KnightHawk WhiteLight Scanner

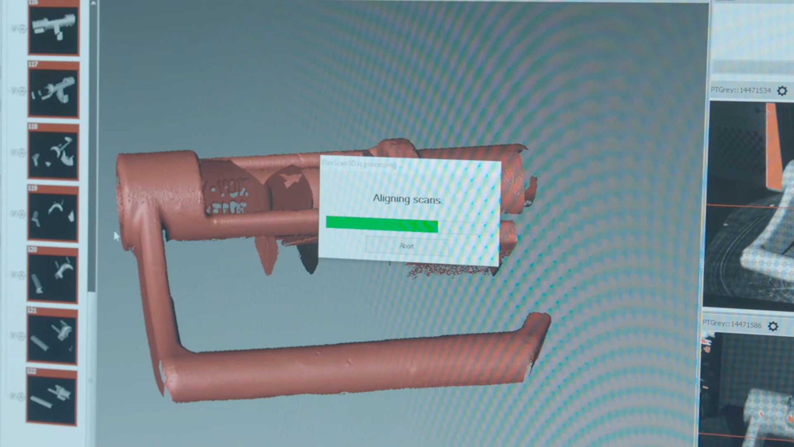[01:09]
or other 3D geometries that we can then manipulate in any CAD program that you need.